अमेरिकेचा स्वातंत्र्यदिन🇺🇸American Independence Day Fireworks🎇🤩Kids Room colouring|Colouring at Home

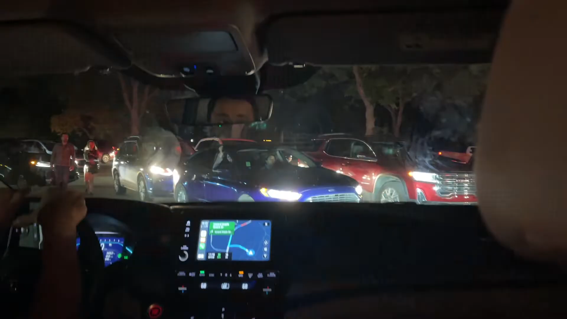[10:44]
दिये आणि आता पूर्ना ट्राफिक जाम जाली ए तशाम चा घर इतुन हाफ एन आर वरे पंड माला नहीं वाटत अजुन